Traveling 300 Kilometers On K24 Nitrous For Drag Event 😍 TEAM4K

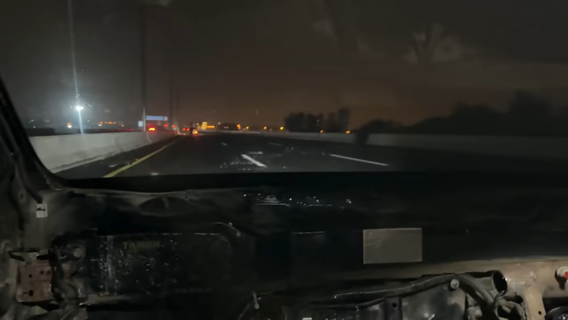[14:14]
ہم چندتے دروگا والا سے اور ہم ہم اتر گئے ہیں بیریہ ٹاؤن لاہر بوڑ کتھے چلا گیا یہ دیکھیں جی
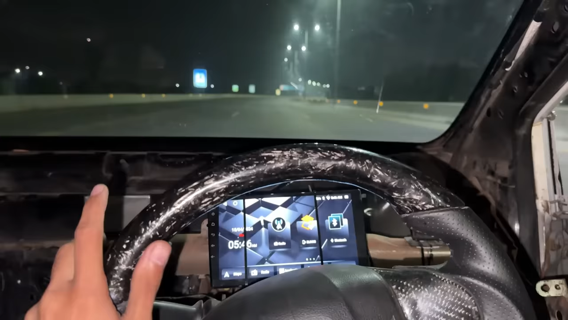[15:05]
آواز چیک کرو فل ویشی اور ہم ایک بار پھر سے بیریہ ٹاؤن سائٹ سے رنگ روڈ چاڑ چکے ہیں
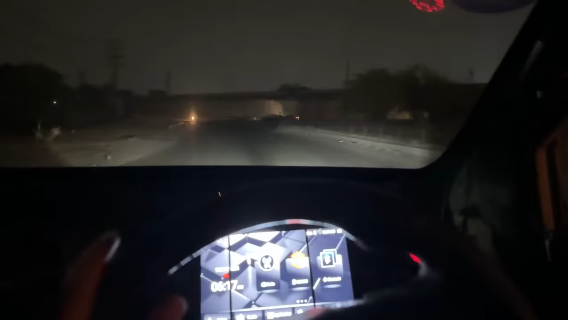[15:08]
پر پھر سے ہم بیریہ ٹاؤن سے دروگے والے پونچ چکے ہیں اور یہاں پہ ایک بار پھر سے کیلہ چال گیا ہے اتنوں کے ساتھ ہے بکھیں جی
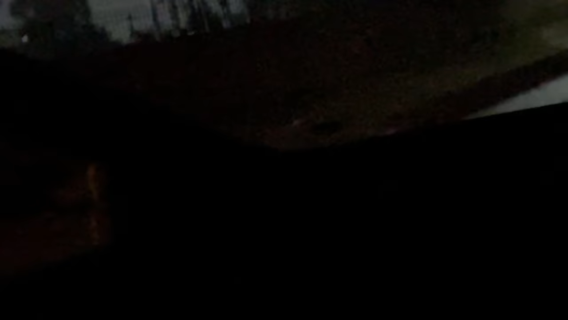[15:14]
اس بار ہم نے پھر سے ان کو چپے گرا دیئے ہیں پھر تھوڑی سیٹس چلالو مجھنا فٹ ہو
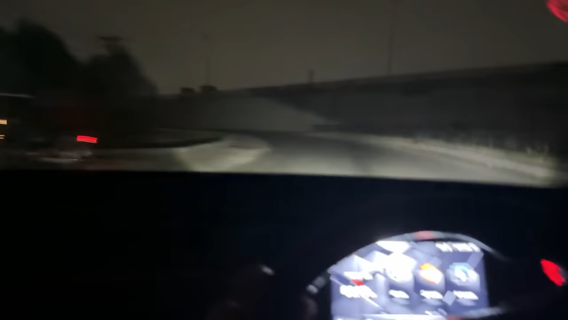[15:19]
جنا پھر سے رنگ روڈ چکے ہیں اور یہ ہمارا آخری چکر ہے پھر ہم دروگے والا تو ریڈ لائن موٹسپورٹس لار الحمدللہ